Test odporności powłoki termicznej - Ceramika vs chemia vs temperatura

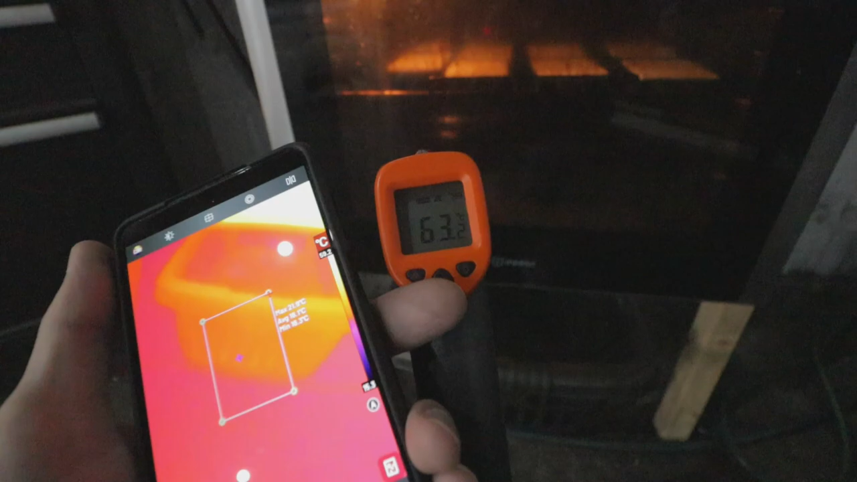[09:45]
I mam też kamerę termowizyjną, ale do ilu ona mierzy to nie wiem,
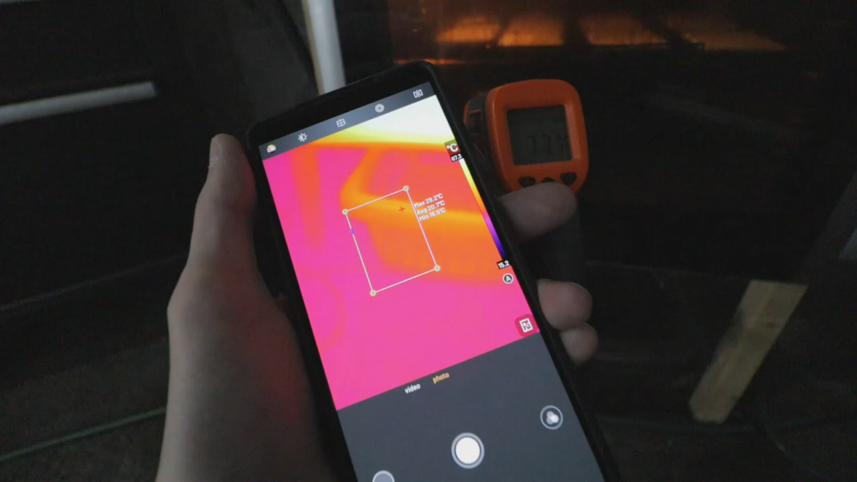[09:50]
bo nigdy nie testowałem takich wysokich temperatur.
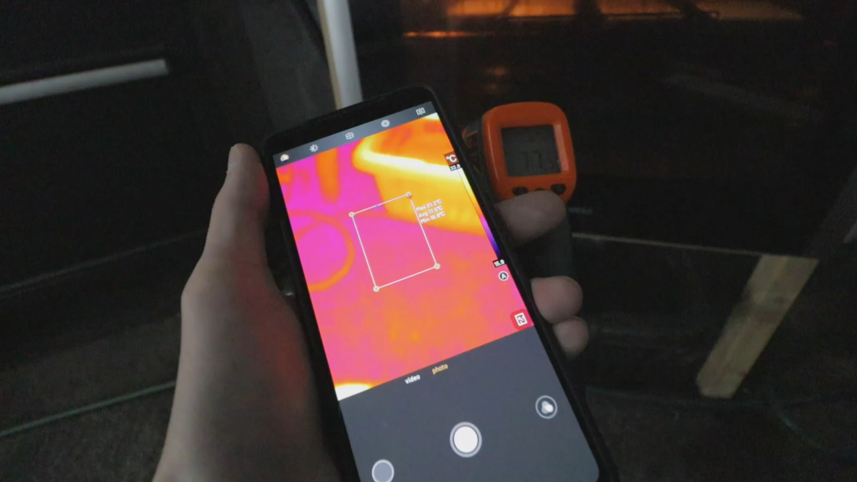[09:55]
No na pewno mierzy do 100, no bo pod maską na przykład jak coś w samochodzie mierzę, to bez problemu fajnie wszystko widać, a tutaj to nie mam pojęcia.
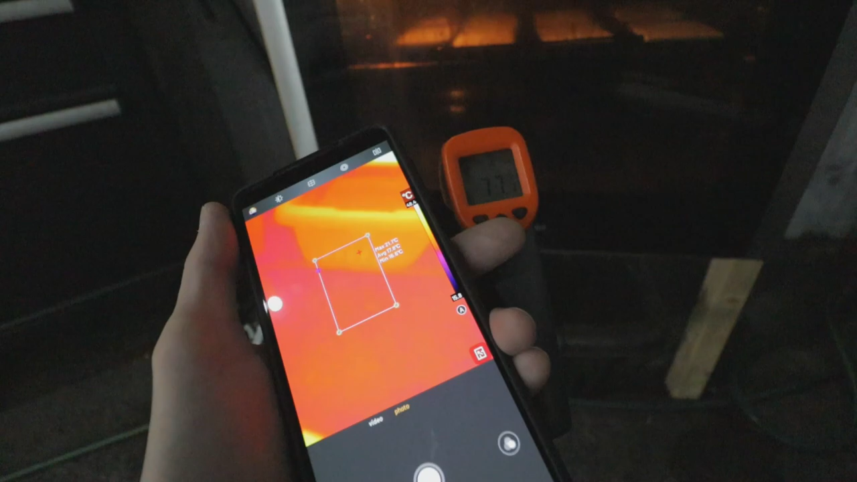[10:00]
Także co, ja czekam jeszcze ze dwie minutki i zaraz to otwieram i zobaczymy jak to wszystko tam wygląda.
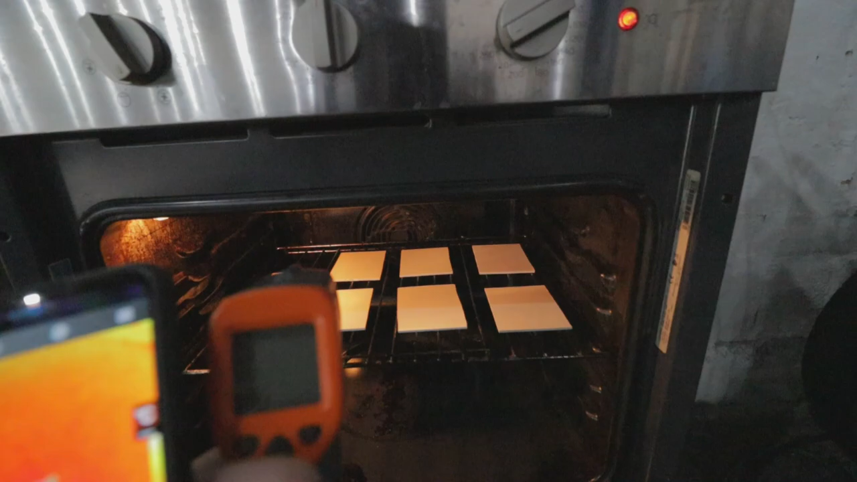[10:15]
No dobra, na szybciutko mierzymy, jaka tam temperaturka jest.
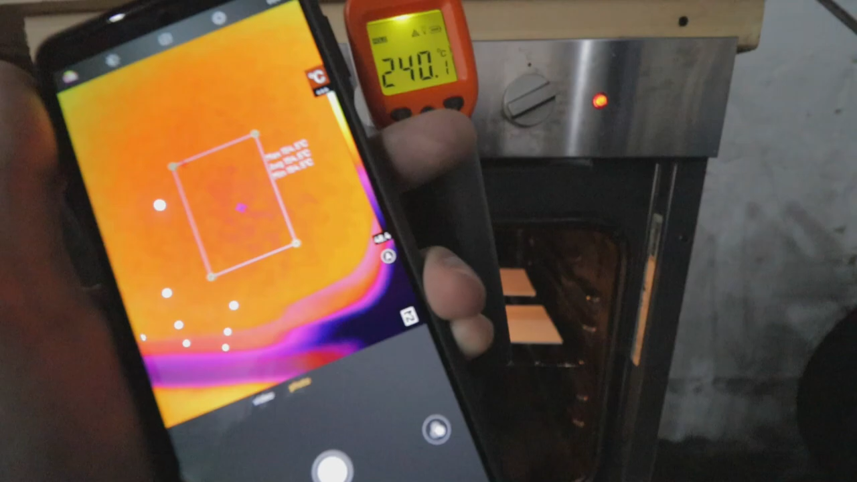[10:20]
Dobra, 240, a kamera termowizyjna widzi maksymalnie do 154,5 stopnia. Także no tutaj tego akurat nią nie zmierzymy.
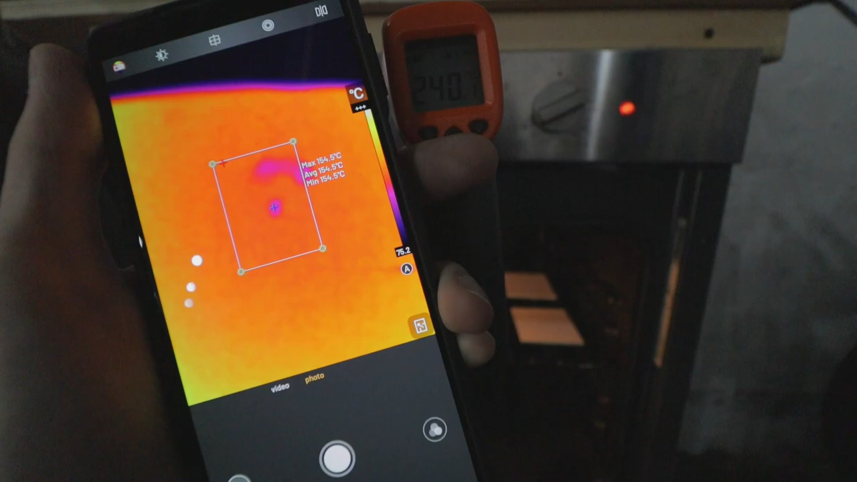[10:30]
Później do czegoś może się jeszcze przyda, ale będziemy się sugerować termometrem na podczerwień.
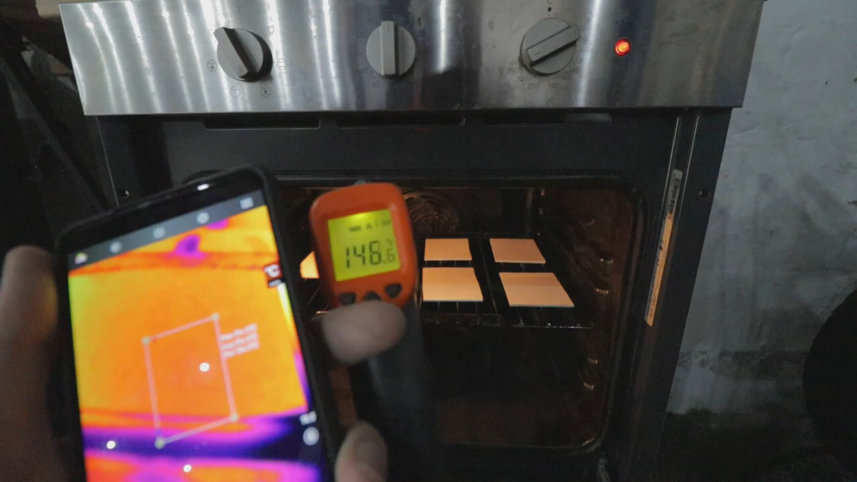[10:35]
Tutaj już nam ładnie stygnie, jako że już otwarte.